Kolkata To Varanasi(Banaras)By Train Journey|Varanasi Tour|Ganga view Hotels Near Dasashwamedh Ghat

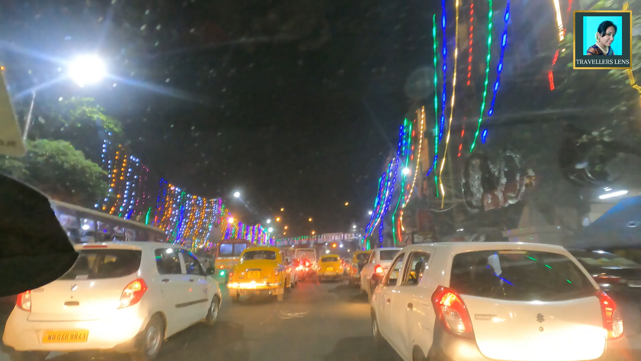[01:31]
शाम के ठीक 7 बज रहे हैं और हम चल पड़े हैं हावड़ा स्टेशन की ओर। दिवाली का टाइम है, इसलिए चारों तरफ लाइट्स ही लाइट्स हैं।